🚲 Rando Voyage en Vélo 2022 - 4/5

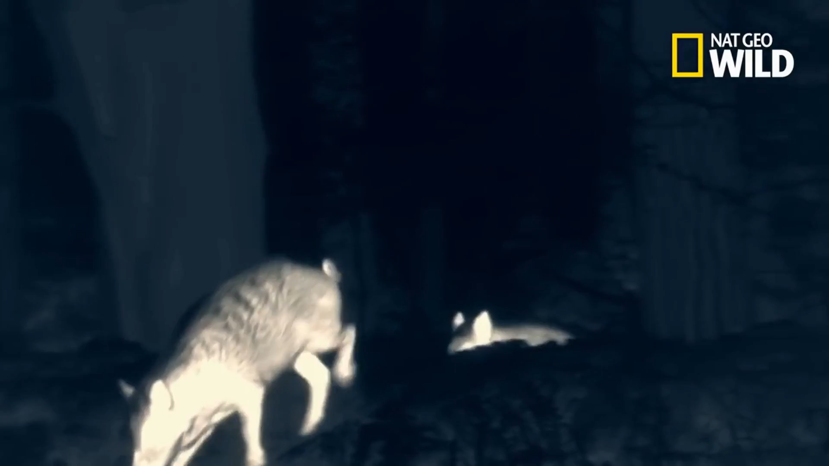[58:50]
Les images thermiques montrent également un lien inattendu entre les sangliers et les autres animaux de la forêt.